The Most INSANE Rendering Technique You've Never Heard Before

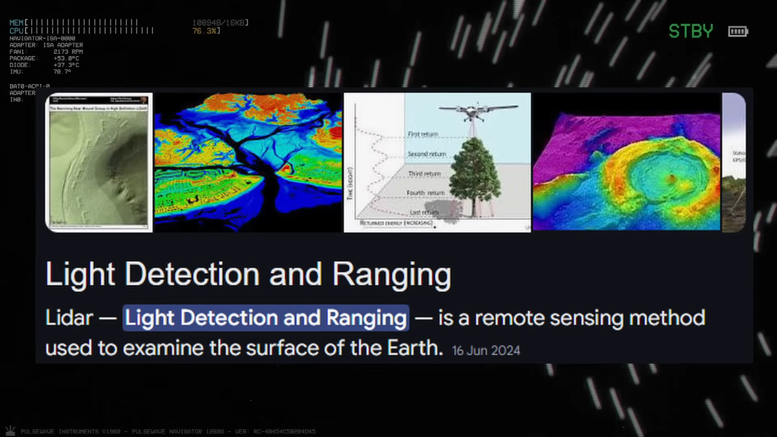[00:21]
It's often used by satellites to measure the distances to earth.